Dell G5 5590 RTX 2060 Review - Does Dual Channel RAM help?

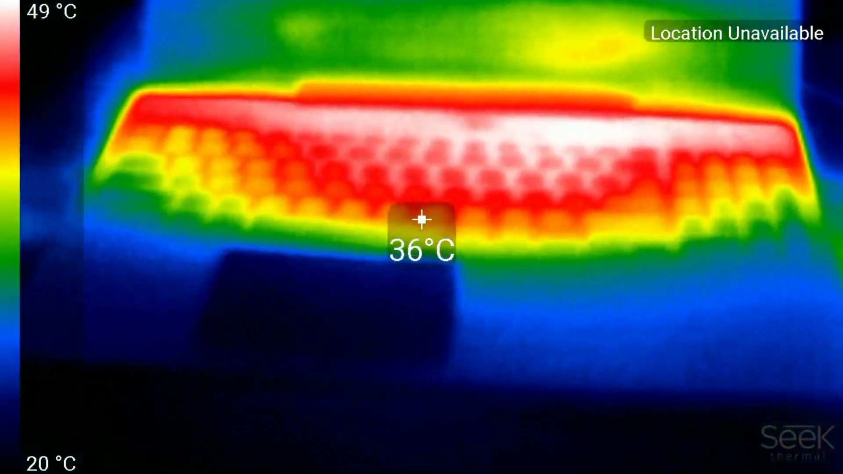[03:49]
On screen: spot 36°C, scale top 49°C, scale bottom 20°C
Consequently the chassis also gets quite warm, especially since no cool air is brought in via the keyboard.
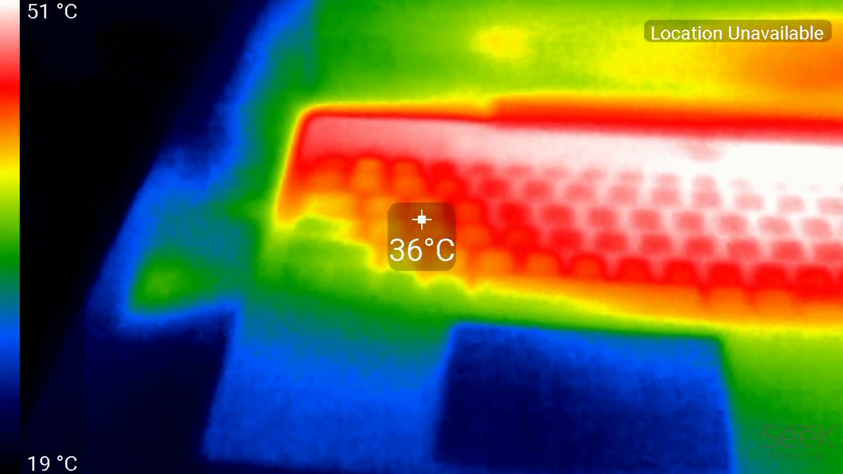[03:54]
On screen: spot 36°C, scale top 51°C, scale bottom 19°C
The keys themselves also get quite warm, even the AWSD keys are in the mid to high 30s.
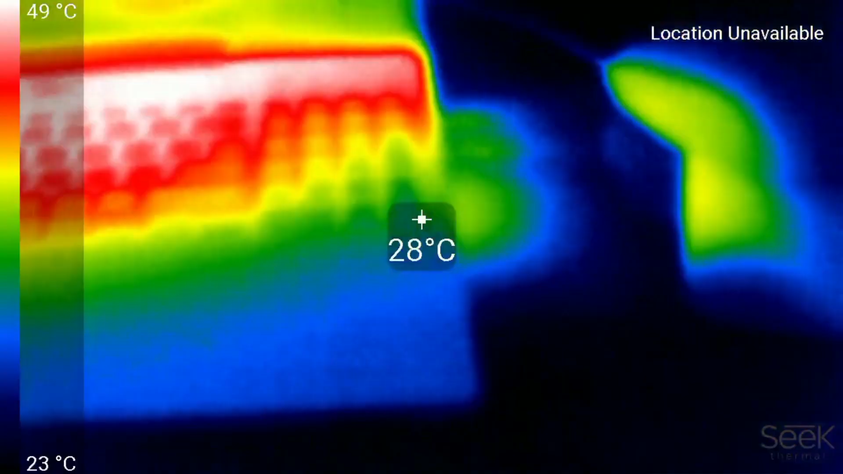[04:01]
On screen: spot 28°C, scale top 49°C, scale bottom 23°C
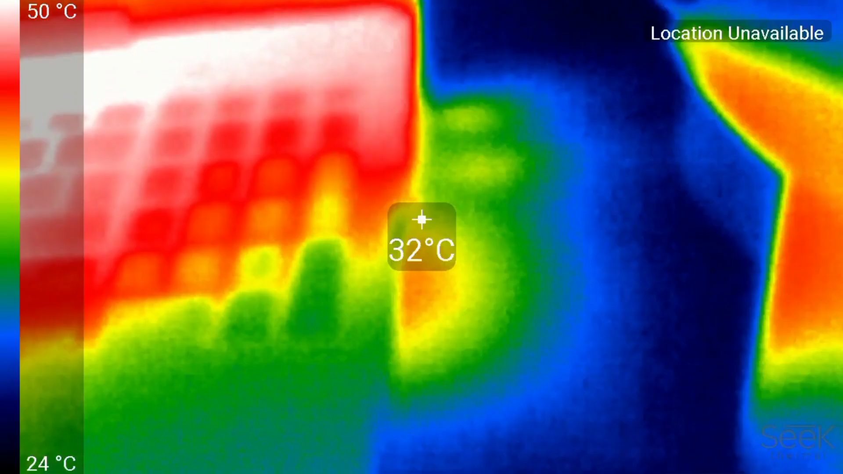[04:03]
On screen: spot 32°C, scale top 50°C, scale bottom 24°C
You do see warm air being pushed out of the 4 heatsinks but underneath
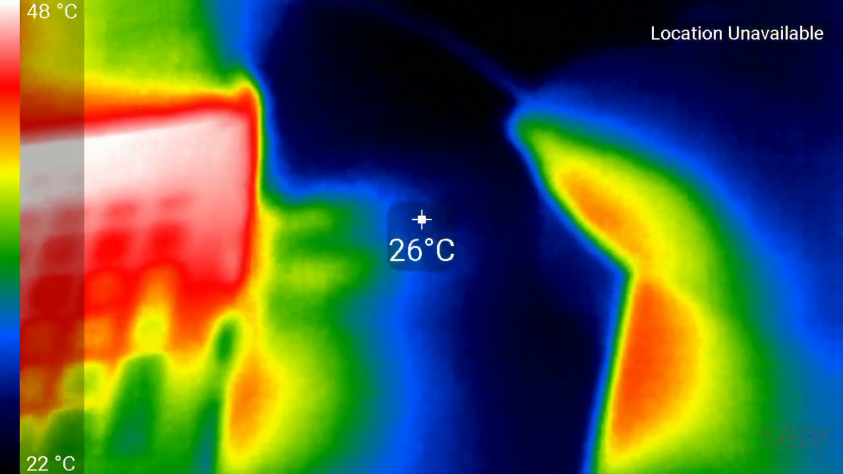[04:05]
On screen: spot 26°C, scale top 48°C, scale bottom 22°C
it has a nice hot
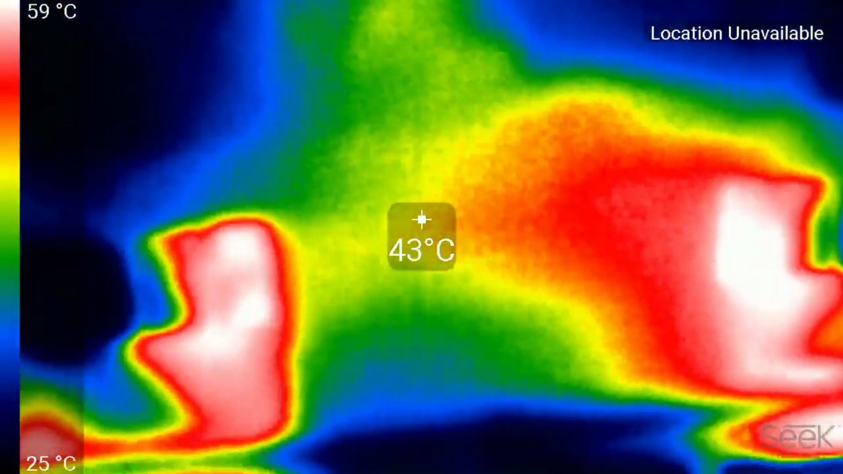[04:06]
On screen: spot 43°C, scale top 59°C, scale bottom 25°C
spot at about 54 degrees and I'm thinking if this was the air aluminium
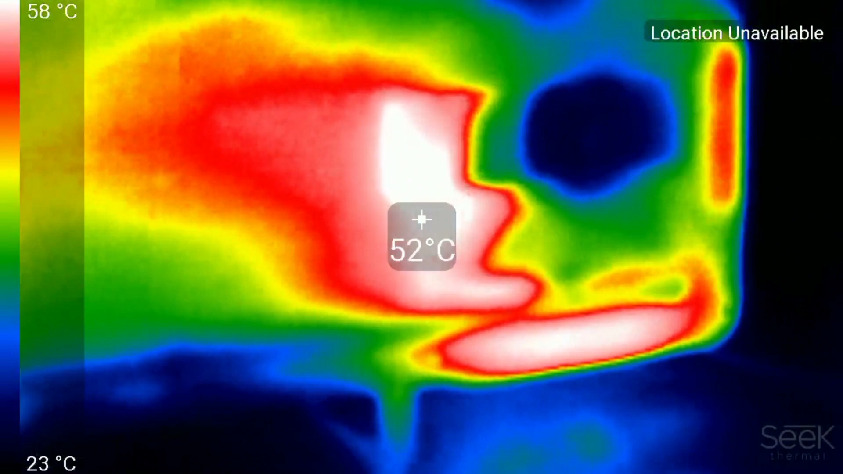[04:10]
On screen: spot 52°C, scale top 58°C, scale bottom 23°C
base of the G7 then that would be hotter still.